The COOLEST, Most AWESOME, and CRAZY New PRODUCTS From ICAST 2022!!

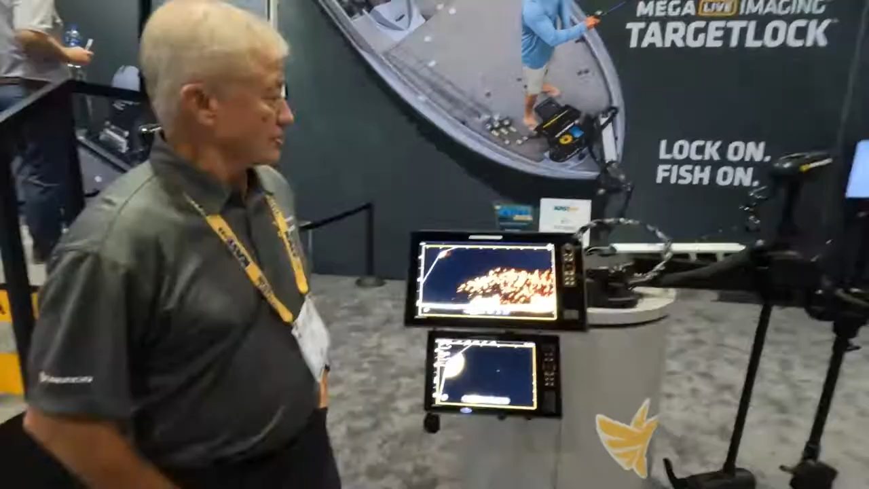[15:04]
so we are here in the booth at the uh 2022 i cast show and this was the best electronic product which
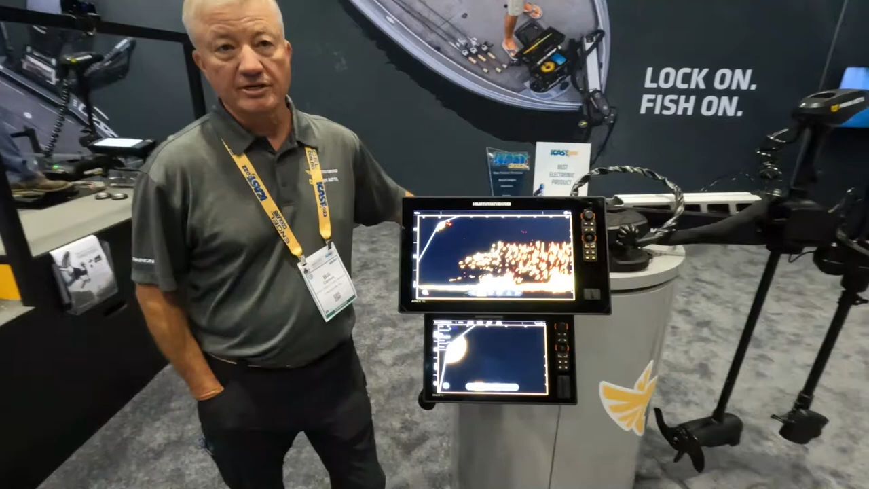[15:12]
is uh target lock and what target lock does is it gives you the ability to when you see a brush pile you see a dock whatever you have the ability to lock on to it as one of the features and as your boat stays spot